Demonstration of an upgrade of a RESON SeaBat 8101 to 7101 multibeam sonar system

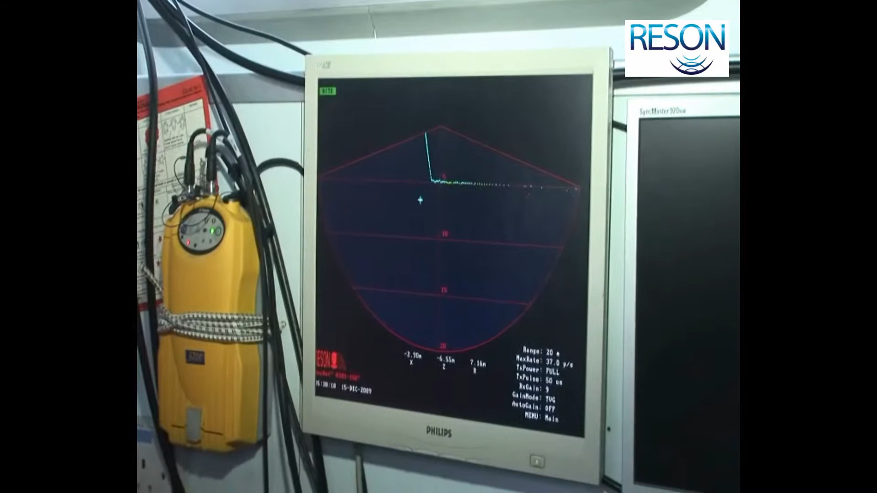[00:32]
Alongside here you can see a nice key wall here, flat bottom, equiangular beams towards the outer region of the swamp.
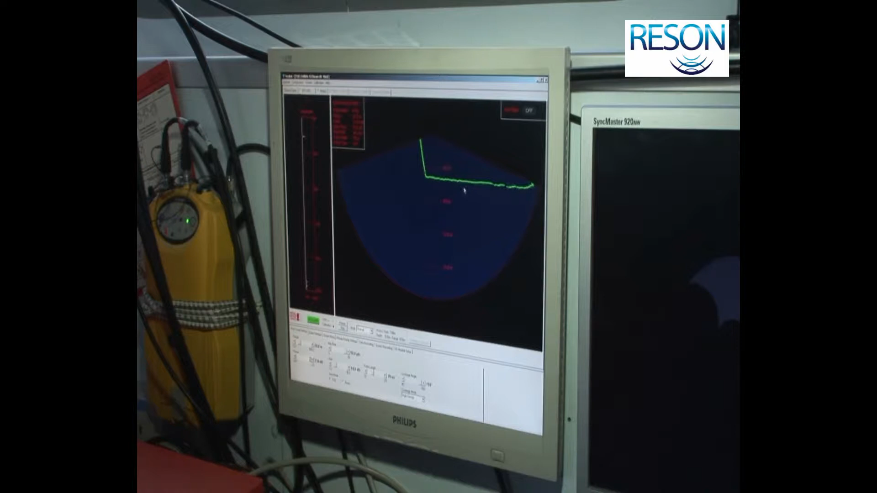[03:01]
and now we can clearly see our 511 beams equidistant spacing, higher data density than the CBAT-80101.
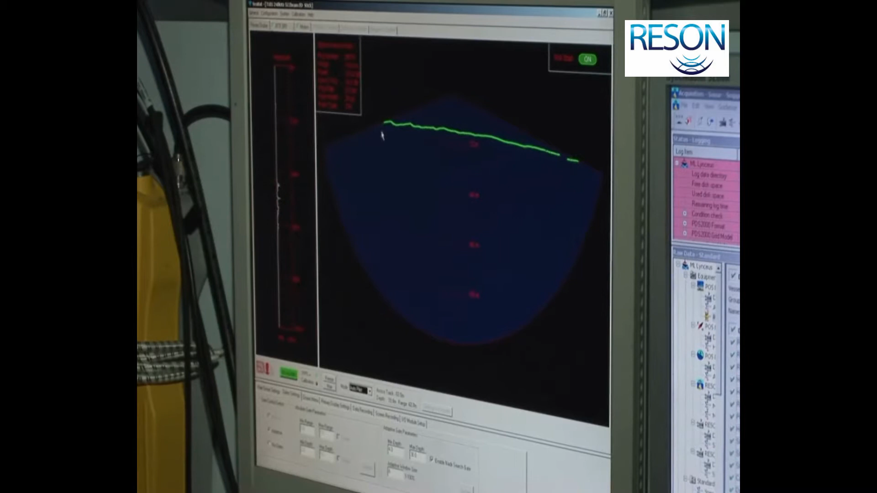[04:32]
You can see that we are still in 511 equidistant beam mode, so we have a full swath with uniform data density right the way across from one side to the other. A new feature of the CBAT-70101 here is the coverage angle,
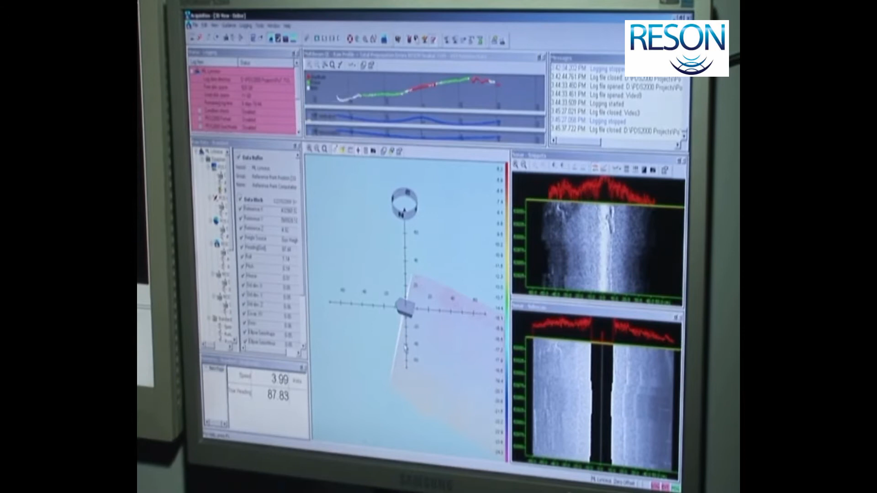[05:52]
is that you can now run your data acquisition software on it as well. We're showing Rezon's PDS-2000 software. I'll just start with the data recording now.
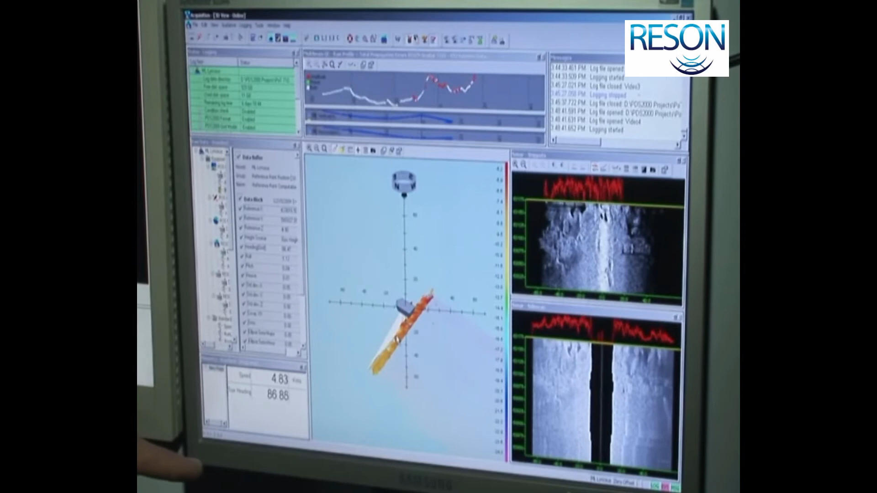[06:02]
In the middle here, you can see a 3D display showing our XYZ data.
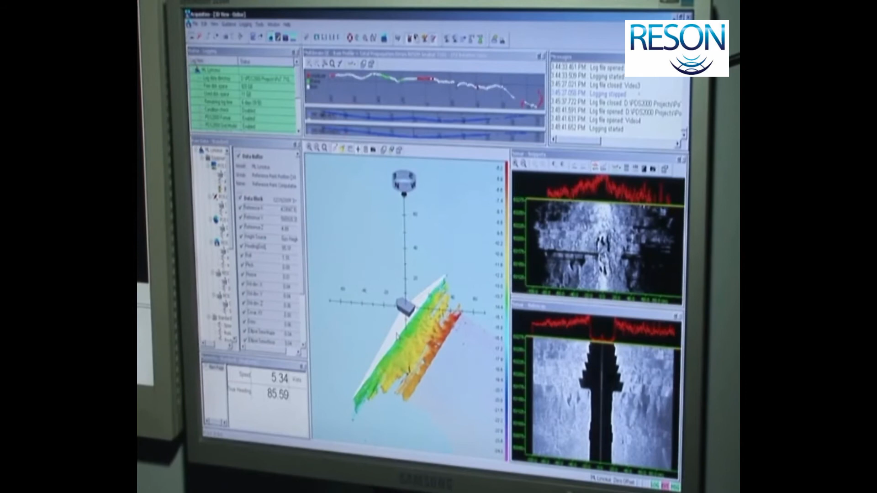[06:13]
On the right-hand side, we have a snippets display at the top and side-scan display lower down. We're just passing over a trench here.
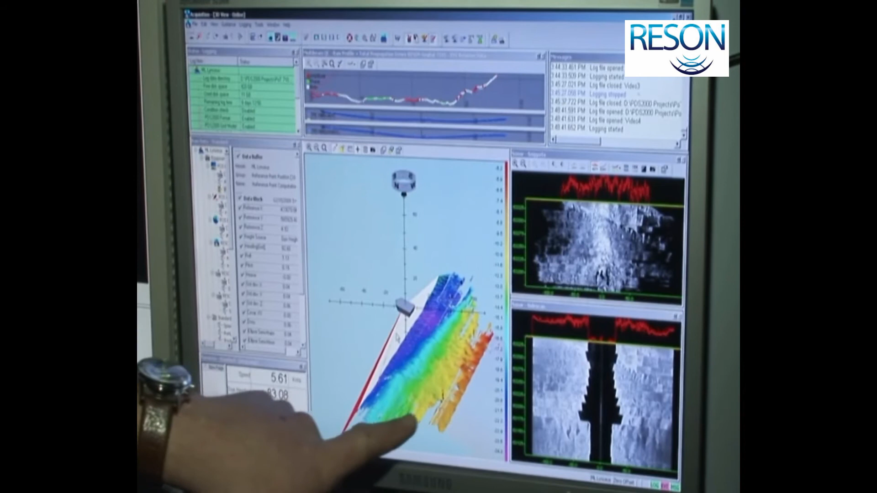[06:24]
Notice the difference in depth, which is represented by difference in colour. At the top here, we have each instantaneous profile as recorded by the CBAT multi-beam system.